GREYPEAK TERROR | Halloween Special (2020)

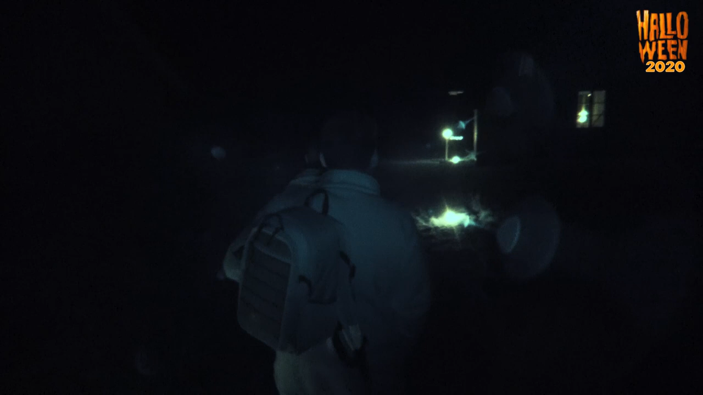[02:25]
Oj, här blev det jättekonstigt. Stänger av night vision.
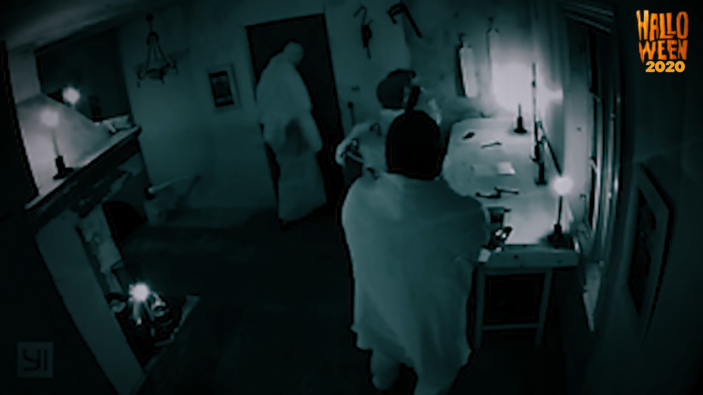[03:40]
Okej, vi är inlåsta nu här. Med någon... Det kanske är han som gick upp alla hoppa. Han låter inte glad alltså. Okej. Okay. Vi måste... Oj. Vad är det som händer?